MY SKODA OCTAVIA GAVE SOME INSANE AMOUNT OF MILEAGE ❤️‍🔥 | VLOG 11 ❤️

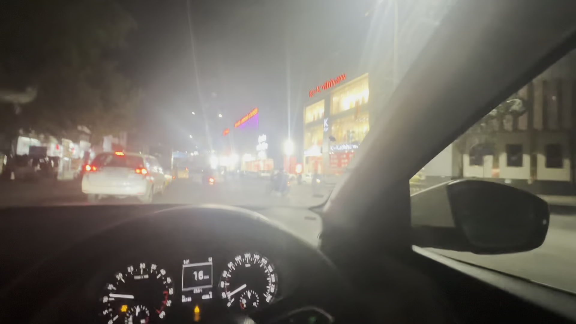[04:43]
मोस्ट लिट अप एरिया है नासिक का, ये देखो इसने मतलब काठियावाड़ वालों ने वो लाइट्स लगा के रखी ऊपर पूरे बैकग्राउंड पे,
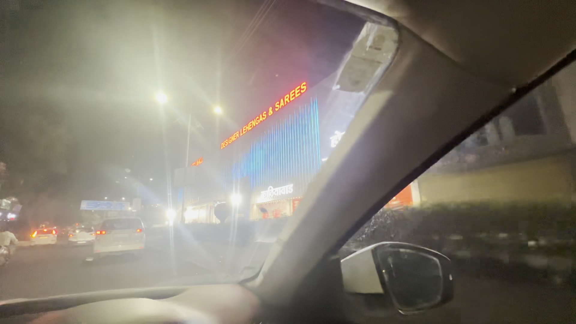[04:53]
हाउ कूल यार, और पूरा स्ट्रीट को ये कर देता है,